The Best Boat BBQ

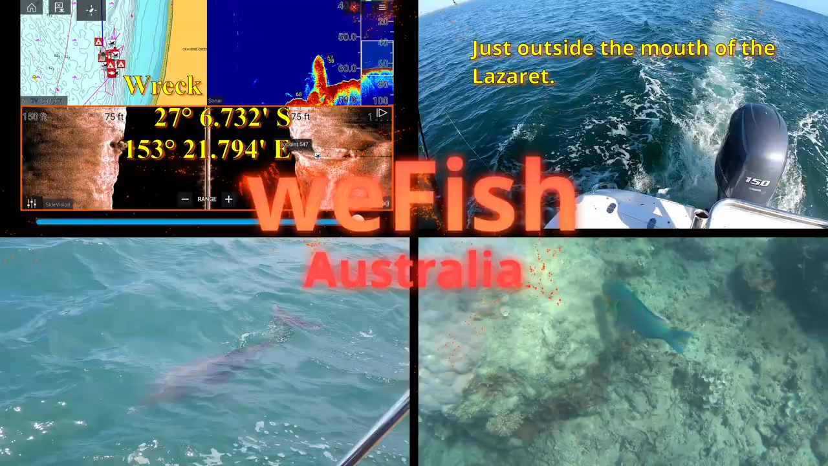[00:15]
It is fully 316 stainless steel, meant for use on boats. Stable as.
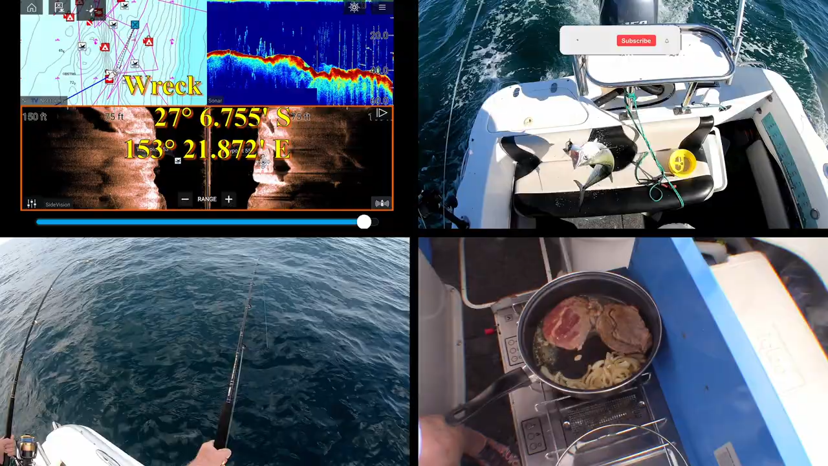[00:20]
You could cook on this barbie in a storm. I love it. I think it's a perfect answer for a hot meal on the boat.
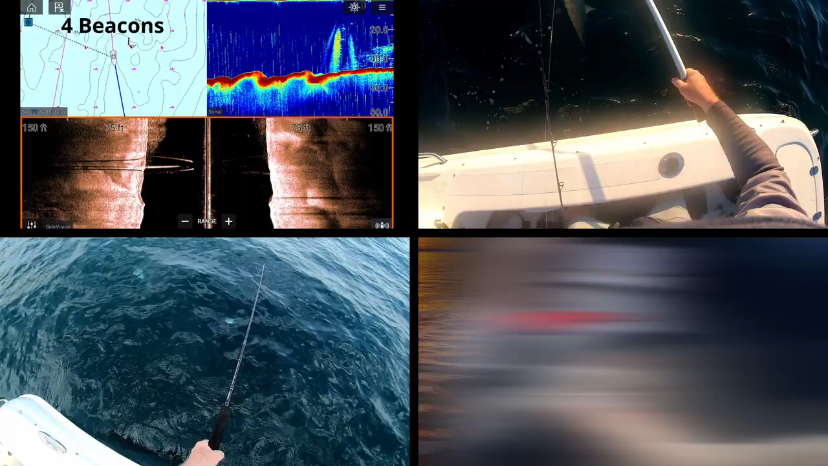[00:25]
Have a look at it and see what you think. I've given it all a good run.